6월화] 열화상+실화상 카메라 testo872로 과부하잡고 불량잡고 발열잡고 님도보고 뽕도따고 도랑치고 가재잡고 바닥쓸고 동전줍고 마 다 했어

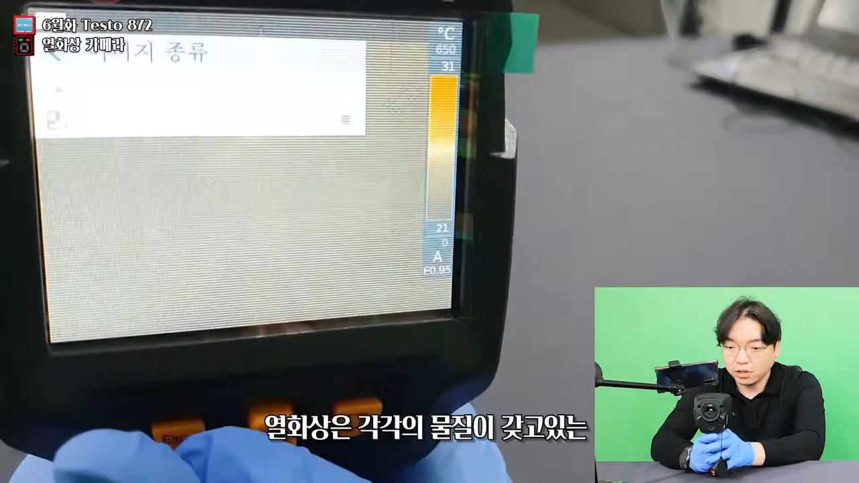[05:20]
열화상은 각각의 물질이 갖고 있는 온도 차에 의해서 물체를 구분하기 때문에 뚜렷하게 보이지 않아요.
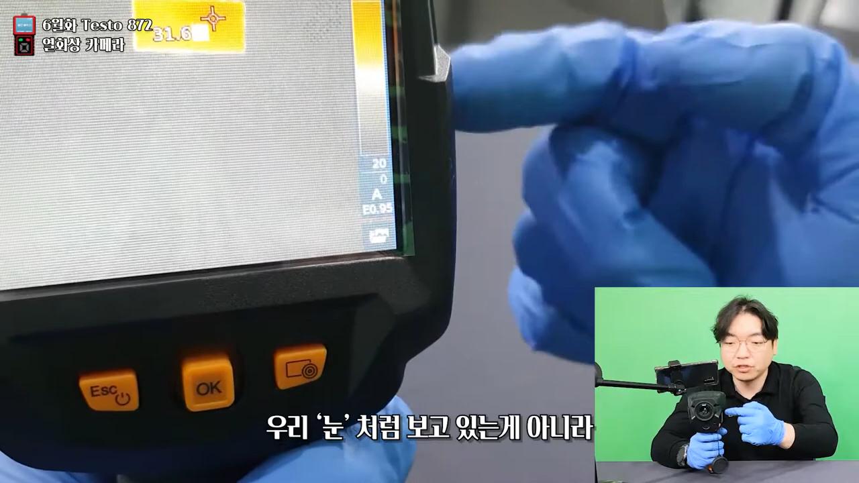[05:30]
이게 지금 우리 눈처럼 보고 있는 게 아니라 이 밑에 보이는 약간 티미하게 보이는 이 삼각대와 아예 뒷면에 있는 벽과의 온도 차이를 구분해 가지고 이렇게 물체를 확인할 수 있게끔 하는 겁니다. 열화상 카메라는 게 이렇게 열을 감지한다는 뜻이에요. 2호 모델은 중급 이상의 모델이기 때문에 이렇게 실화상 모델까지 같이 있고요. 이미지 종류까지 보여드렸고 설정 가보면 이건 말씀드릴 것도 없고요.
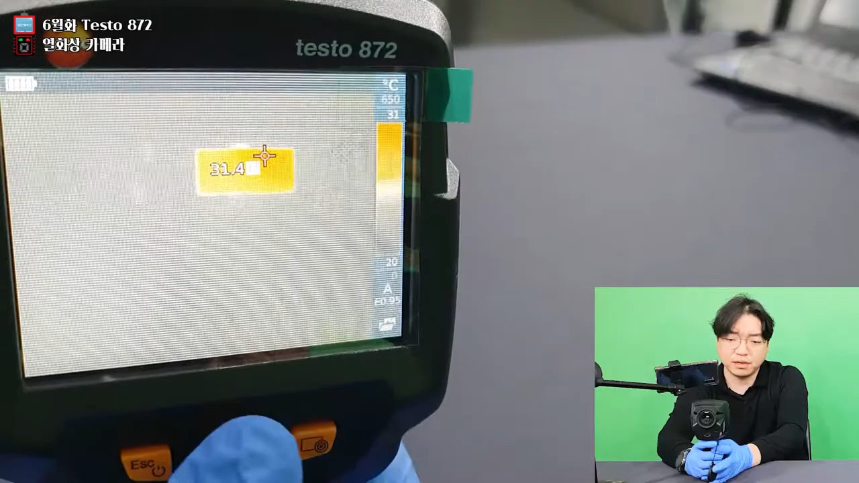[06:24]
큰 차이 없죠. 조금 더 선명한 것 같긴 하네요. 물론 이 슈퍼레졸루션 기능은 소프트웨어로 사진 촬영한 파일을 옮겼을 때 차이가 극명하게 나타나죠.
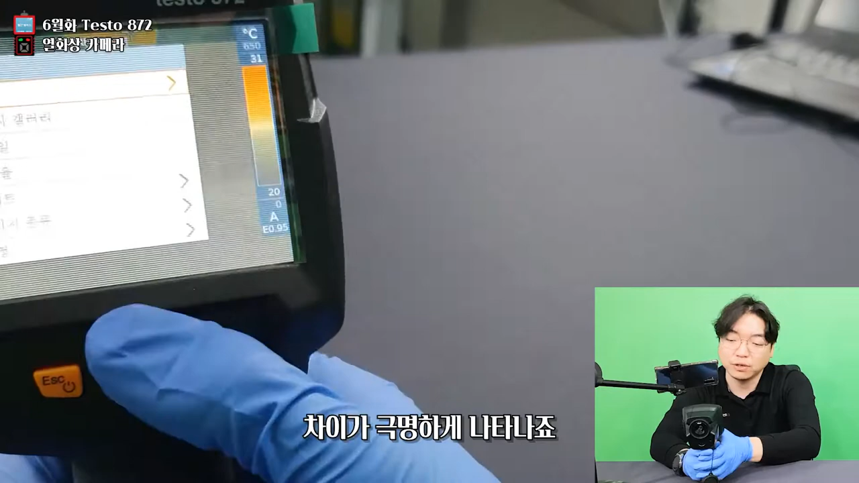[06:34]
그 다음에
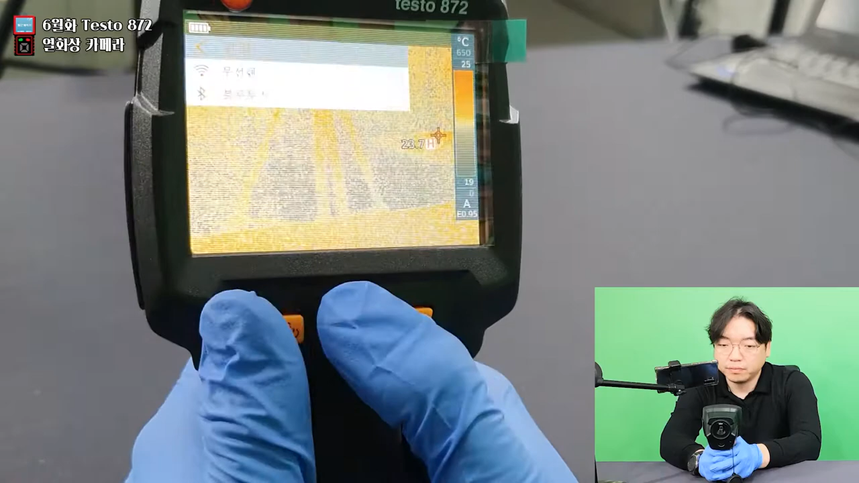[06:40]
파일 저장 방식이 무선 렌으로 소프트웨어에 선 없이 연결할 수도 있고 그 다음에 블루투스로 스마트폰에 연결할 수도 있습니다. 이거는 아까 말씀드렸던 환경요인을 변경해주는 온도,
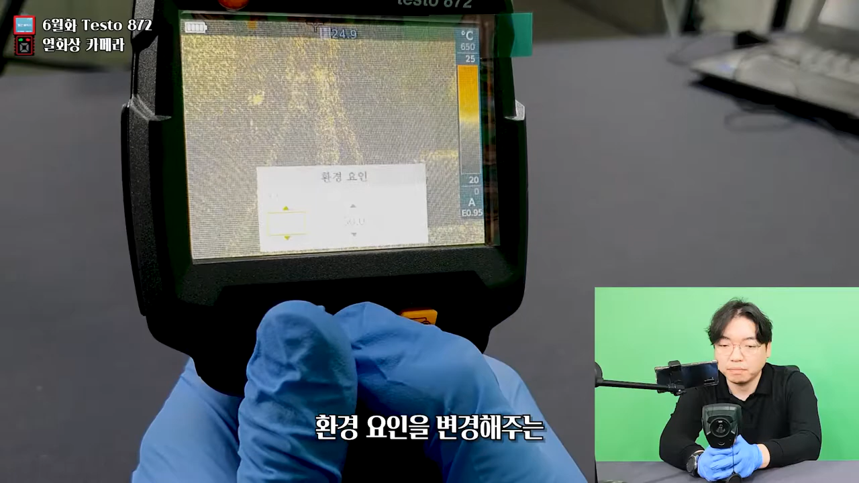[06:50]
습도까지 더 디테일하게 설정해 줄 수 있는 화면이고요. 결국은 또 계속 뒤로 갔다 앞으로 갔다 해야 되네.
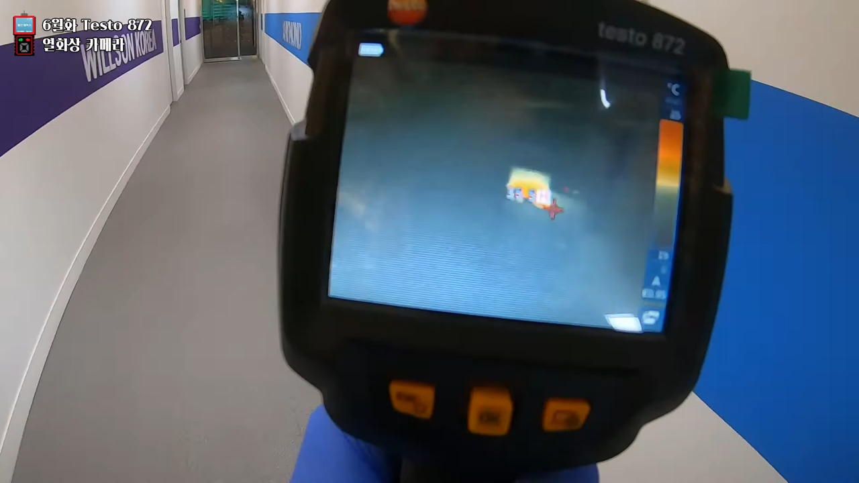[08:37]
모니터의 온도가 높습니다. 옆 사무실 모니터의 온도가 높습니다.
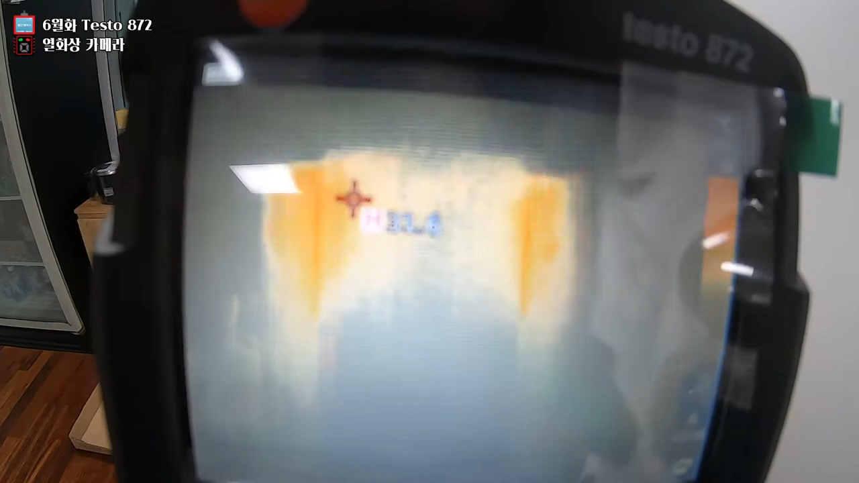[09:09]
이 왼쪽 오른쪽이 아마 뜨거운 물을 급수하는 라인인 것 같아요.
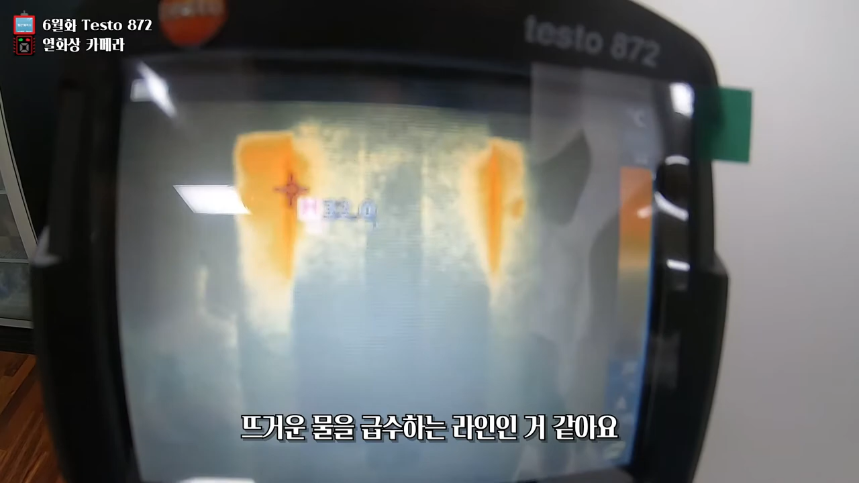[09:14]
이쪽은 정수기입니다. 뜨거운 물 쪽에 물이 많이 고여있는 걸로 봐서 컵라면을 끓이는데 아무 문제가 없을 것 같습니다.
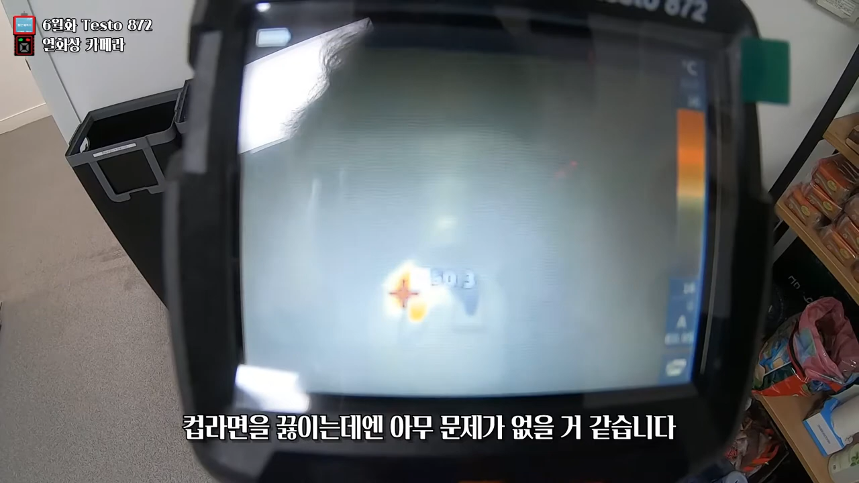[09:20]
멸하산 카메라가 있으면 컵라면을 끓일만한 온도가 가능하겠네요. 안녕하세요. 감기는 없으신 것 같습니다.
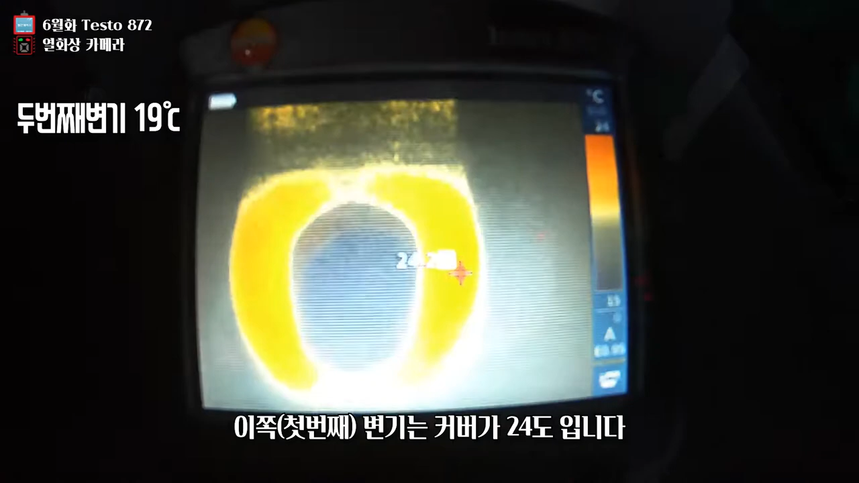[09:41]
첫 번째 변기가 더 따뜻하니까 똥살 때 좋겠네요.
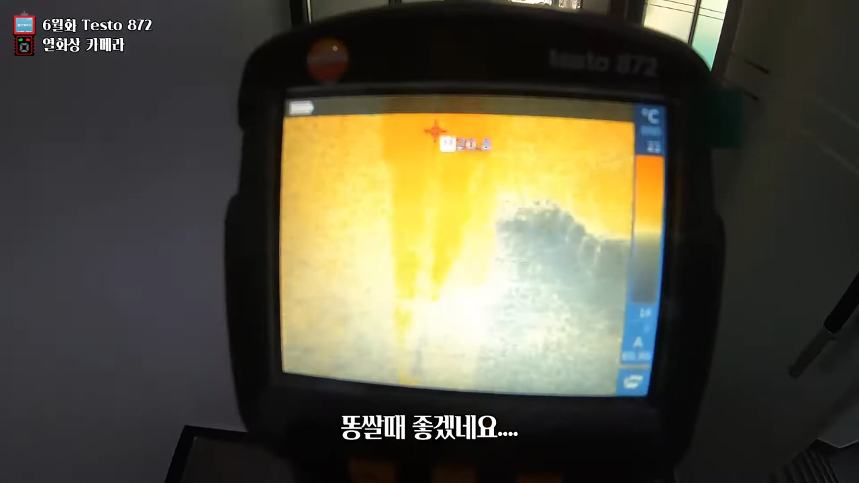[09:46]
다음은 배전반을 한번 열어보겠습니다.
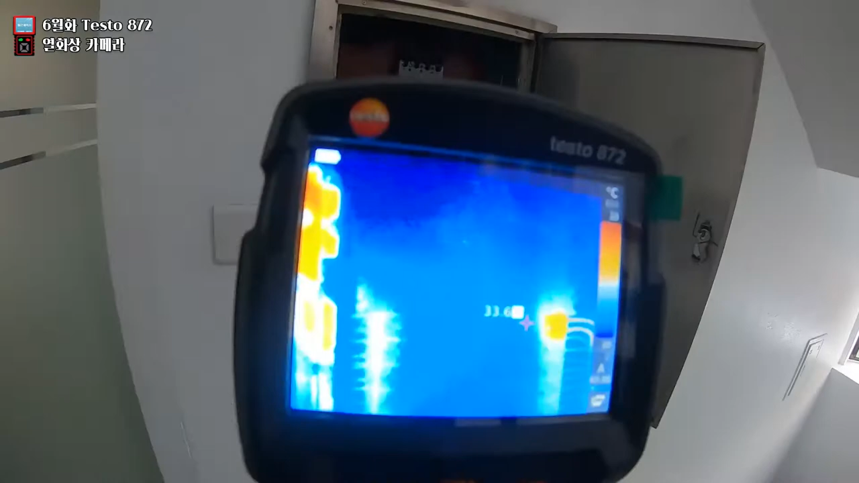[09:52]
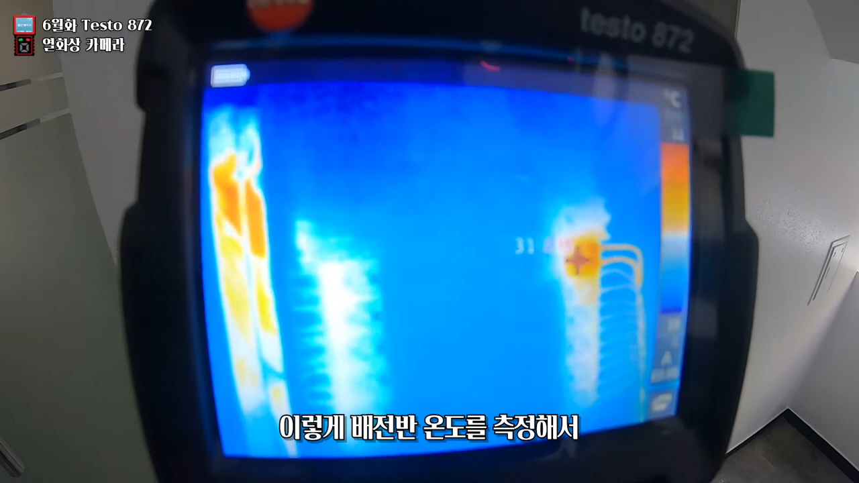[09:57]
이렇게 배전반 온도를 측정을 해가지고 어느 차단기에 과부하가 있는지 고장 점검을 할 수가 있어요.